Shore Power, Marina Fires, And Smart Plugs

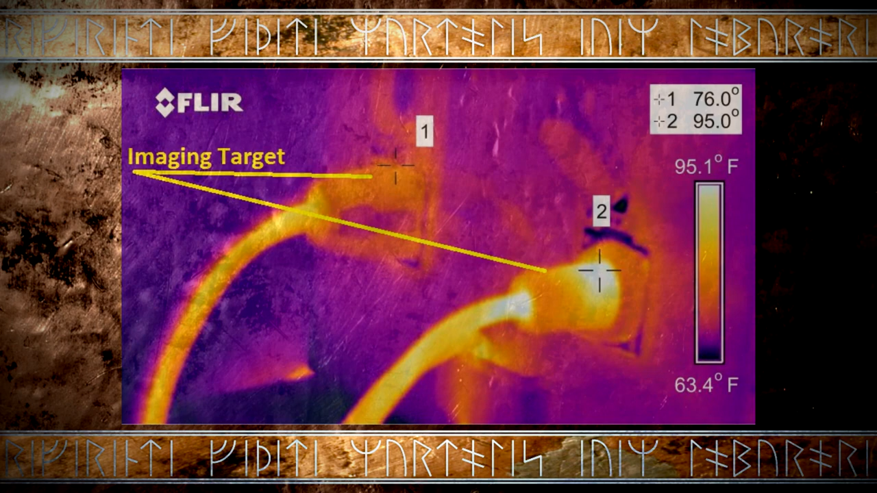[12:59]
On screen: scale top 95.1°F, scale bottom 63.4°F
very clearly that the smart plug system is outperforming notably over the standard LM30 connection.